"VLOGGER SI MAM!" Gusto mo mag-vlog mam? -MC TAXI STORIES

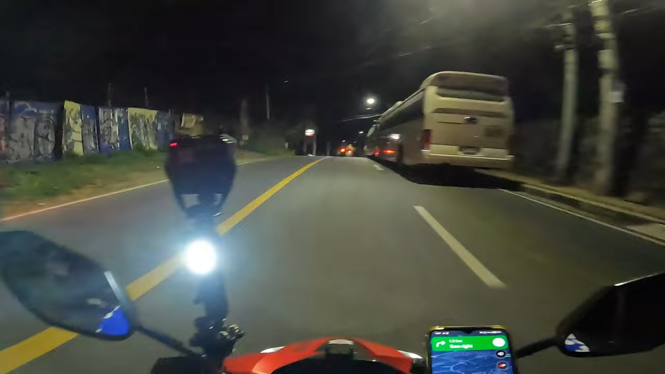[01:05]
Ito yung ilaw natin sa harapan, guys. Napakalakas kasi bagong palit ng battery. Sakit sa mata. Anyway, kamusta kayo, guys?